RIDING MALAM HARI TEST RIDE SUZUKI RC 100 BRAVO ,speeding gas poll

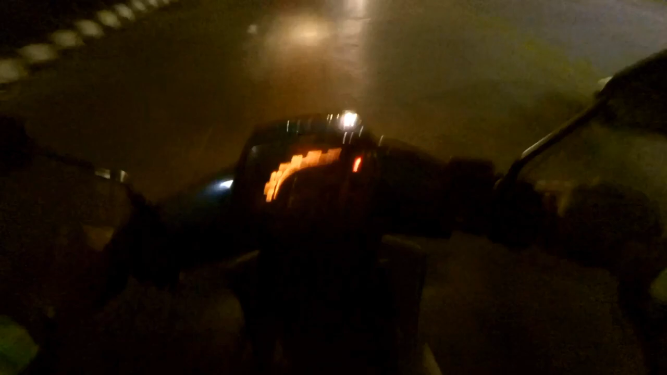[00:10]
Tawon, tawon. Suaranya kayak tawon guys ya. Kenceng banget ini sebenarnya, cuman ya nggak terlalu kenceng sih.
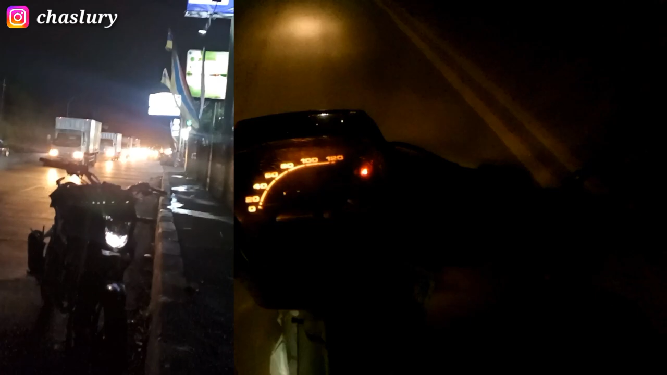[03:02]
Gus. Tawon, tawon. Suaranya kayak tawon guys ya.
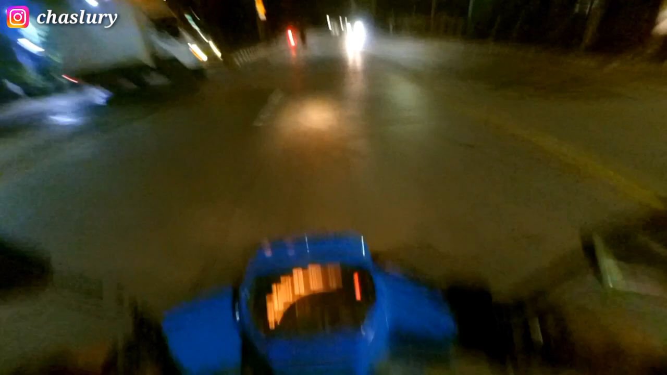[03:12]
Kenceng banget ini sebenarnya, cuman ya nggak terlalu kenceng sih. Oke, kita putar balik lagi guys ya.
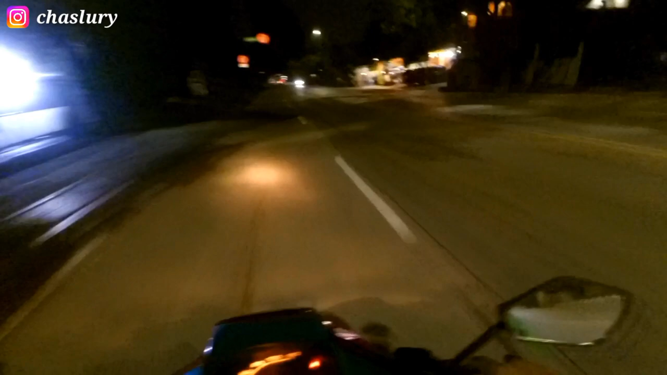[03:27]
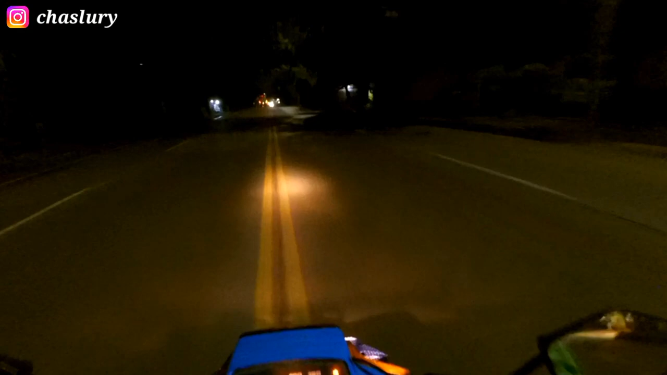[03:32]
Oke okay guys, gua mau muter di sini guys. Loh, langsung bensinnya langsung habis guys.
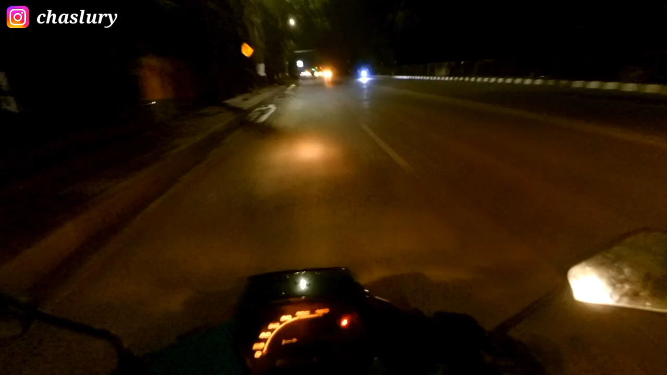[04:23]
Ini mentok guys ya, gaspol mentok. Mumpet mabit guys.